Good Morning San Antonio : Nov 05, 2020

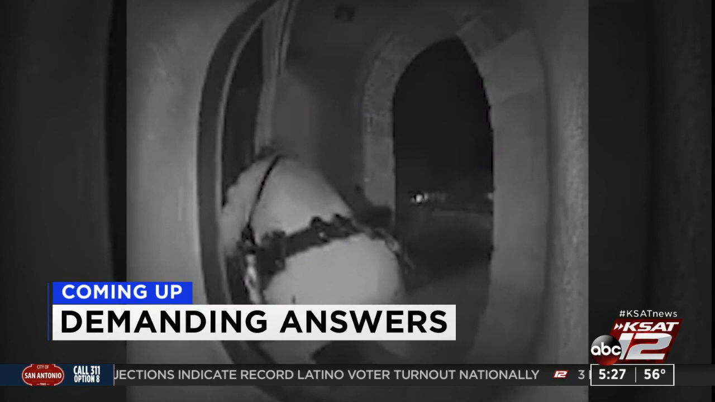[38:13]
And an area family demanding answers after they say a video show shirts police arresting an 18-year-old man as he cries for help on his own doorstep. Plus, some of the best ways to make sure your lawn stays healthy during the winter months.
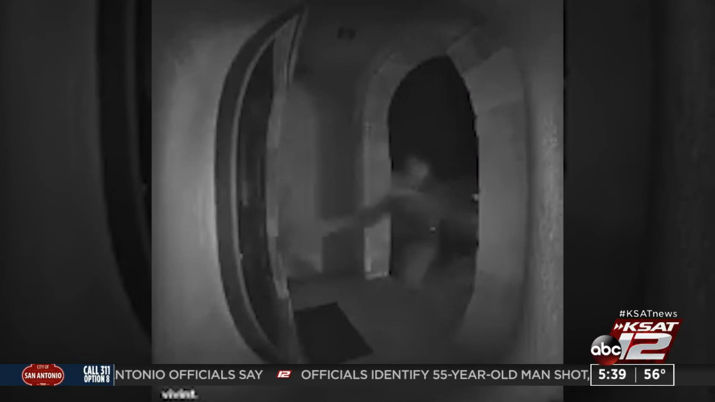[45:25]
18-year-old Zaki Rayford screaming for his father as Schertz police
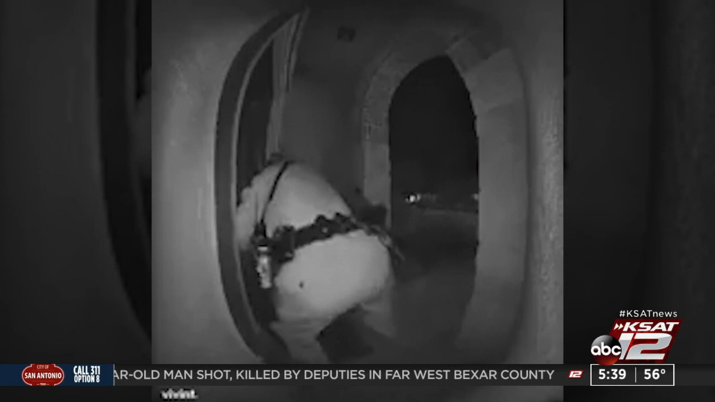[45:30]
arrest him outside his family's home off Kiana Place Monday. The video was released to KSAT's defenders by Rayford's family. In one video, Rayford is seen getting out of the vehicle with his hands in the air before he runs to the door.
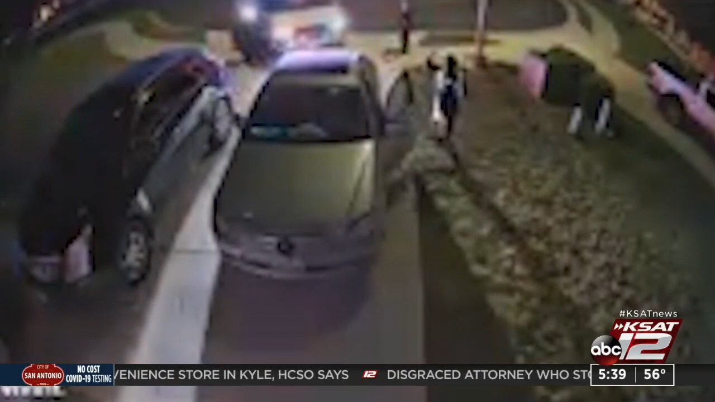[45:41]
A second video shows Rayford calling for his dad before police tackle him to the ground.
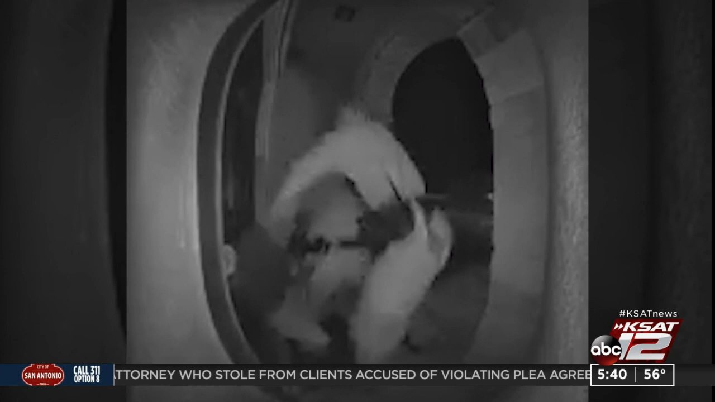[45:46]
In the video, police are heard telling Rayford that he was under arrest and to stop resisting.
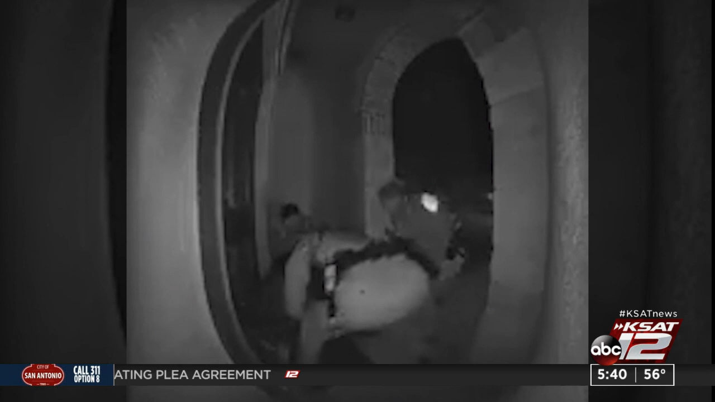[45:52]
One police officer is seen using a taser. Another is then seen kicking the teen as he lays on the ground screaming. The door opens and police are heard telling Rayford's family that he was under arrest after he ran. Rayford's family confronts the police officer's use of force before one says.
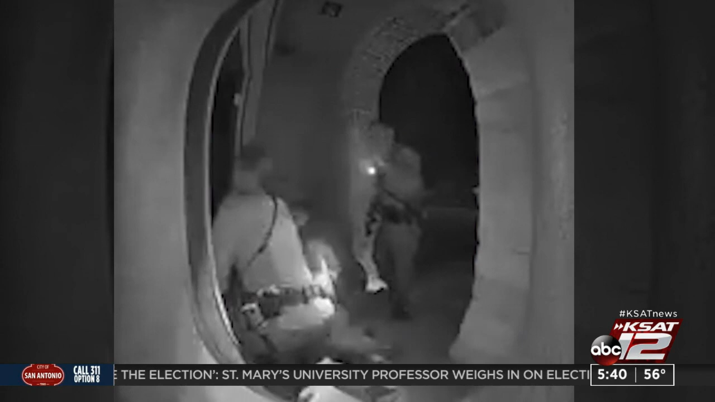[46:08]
You better relax, you're going to get it next. Oh, I promise you, you will.
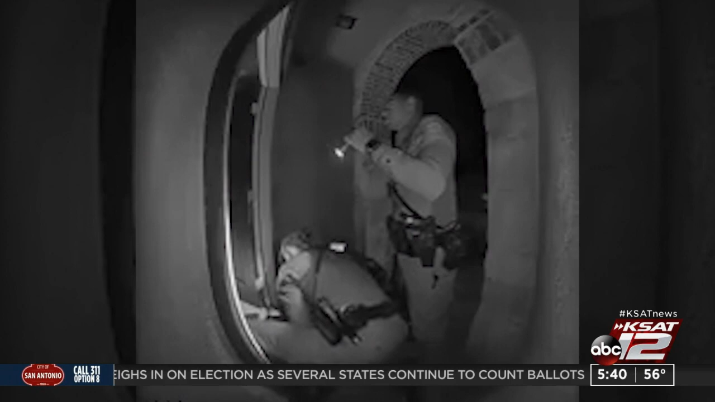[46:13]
The video then ends. Police say they attempted to stop him after he drove through a red light. They say he then drove off into the Wilson Preserved Neighborhood before turning into the driveway.